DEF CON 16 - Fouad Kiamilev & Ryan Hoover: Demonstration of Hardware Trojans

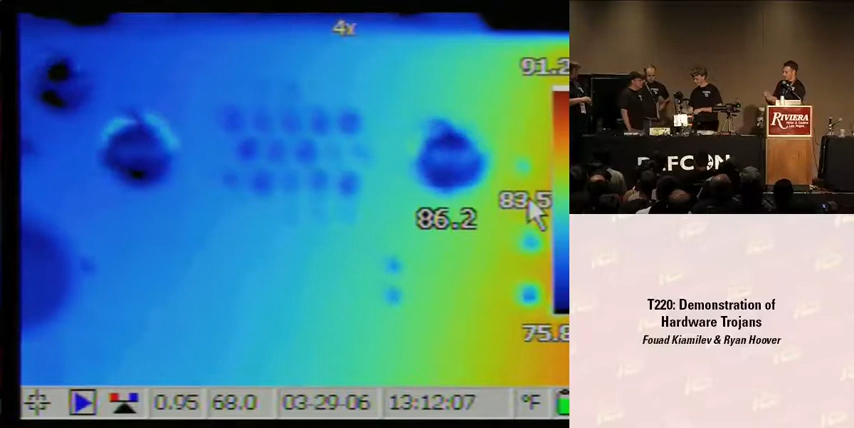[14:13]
Actually, in this case, a resistor, which, I mean, it's one of the little guys that you guys have on your badges and is on almost every device that you have. And we also have another version of this we're not going to show you today that actually, like, saturates the processor or the FPGA with operations so that it will heat up and cool down, pulsing as, you know, when it's heated up, it's a one. When it's cooled down, it's a zero. So right now, it's not doing anything. Ray's going to trigger it. And you guys are going to be able to see it right here.
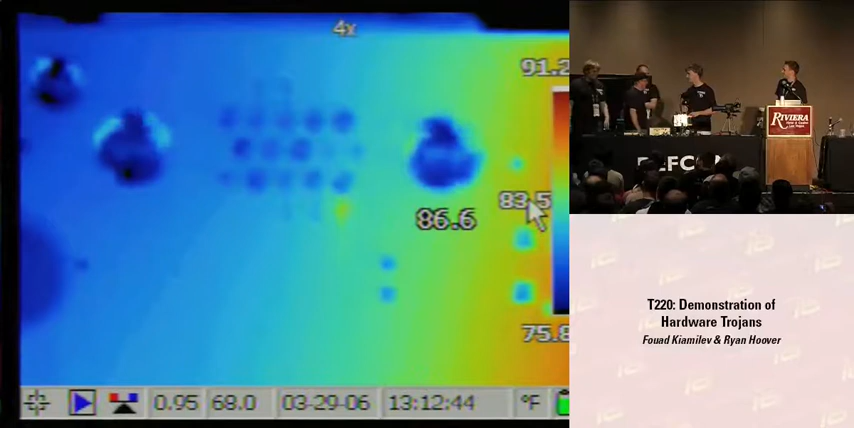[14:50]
So that's our thermal guy. And we're going to switch back the video so you guys can see the last guy up here.